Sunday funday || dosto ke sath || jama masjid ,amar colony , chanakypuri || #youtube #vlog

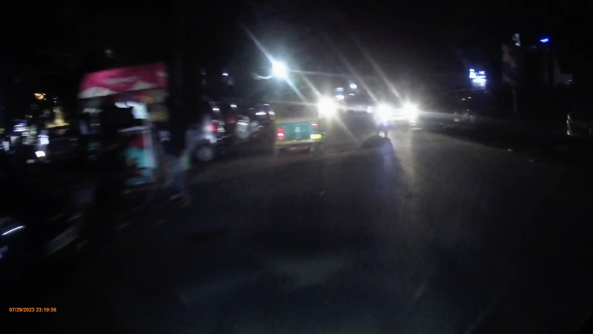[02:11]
लेफ्ट, कौन सी गली हो, ये वाली गली थी, आगे वाली गली है, ये वाली गली है, इस गली से हमारे को जाना है लेफ्ट। ओ